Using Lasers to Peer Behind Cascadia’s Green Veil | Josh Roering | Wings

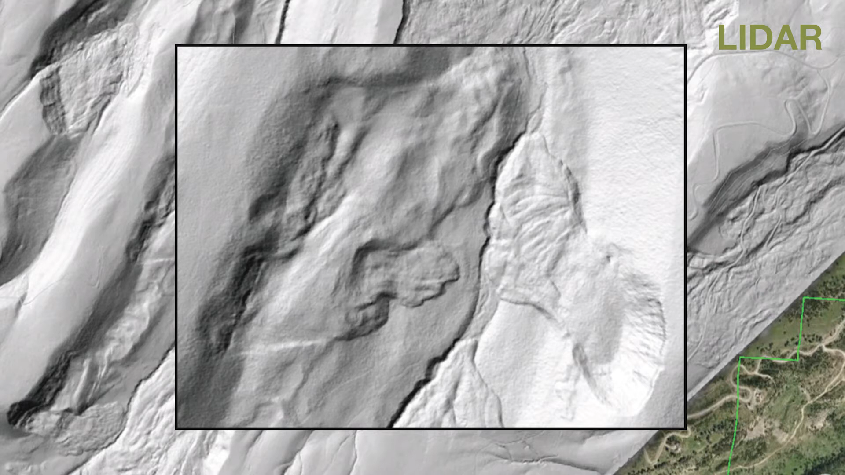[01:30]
We now have the ability to depict landscapes in glorious detail. We see textures. We see roads. We see rocks. We see how wide river channels are. We see an incredible amount of detail that is conveyed in the landscape. And it has turned the tables on how we do our science.
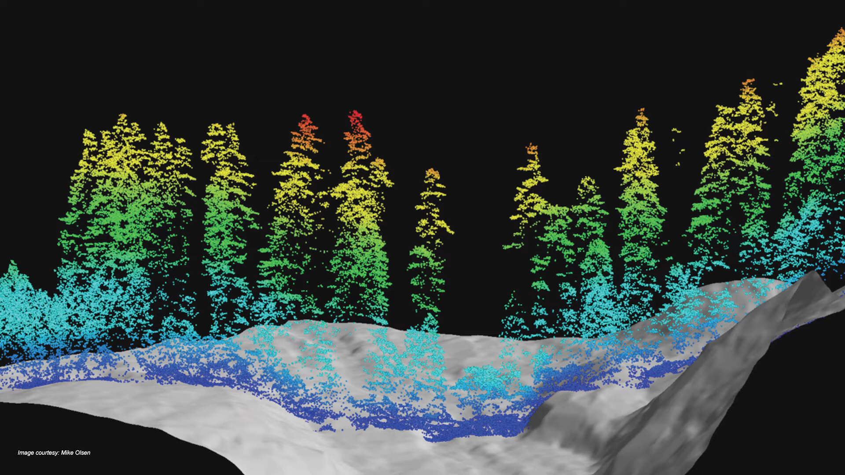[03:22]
So this is what it looks like, a data set that's been coming down from these LIDAR pulses from the airplane. The blue ones are the ones that made it through the tree canopy that have hit the Earth's surface, and they're showing that detail below. And then all the ones colored up to red show the levels of the trees.
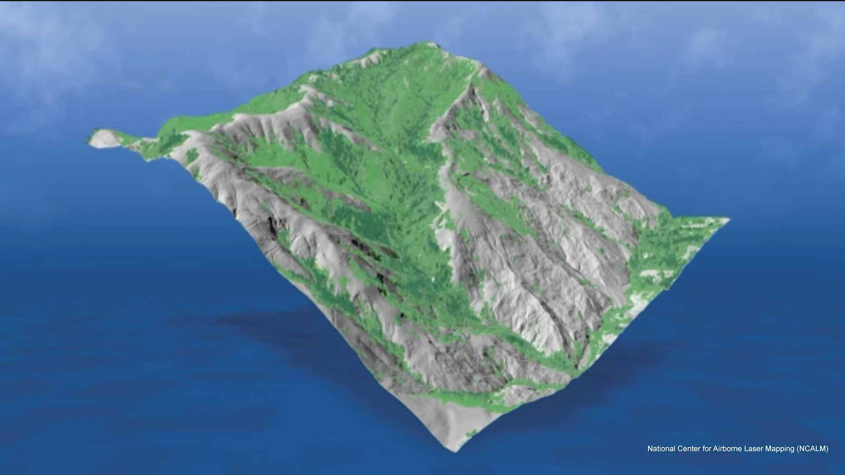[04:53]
So this is way Northern California, pretty close to the Oregon border. This is a small catchment, and we're going to do a little flight through it. And as we do this, we're going to basically digitally strip away the trees.
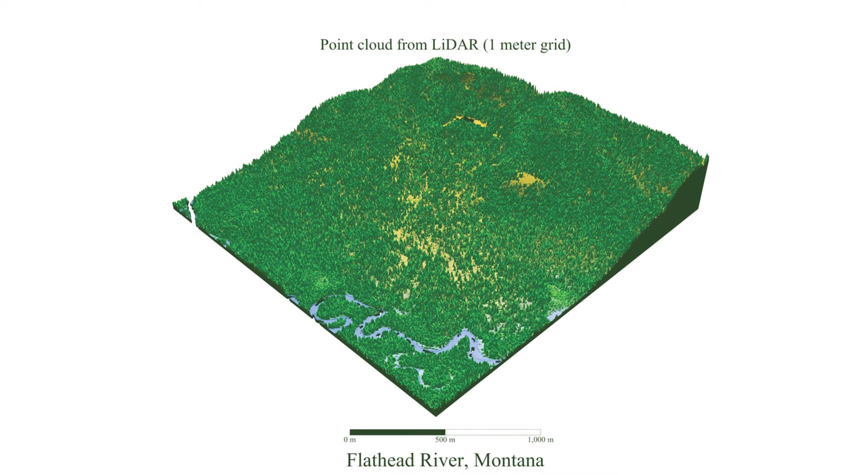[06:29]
meandering river at the base of this relatively benign-looking hill slope. And the trees are, again, depicted with these laser pulses in great detail. But if we strip those trees away, we see that behind it is actually this ginormous landslide.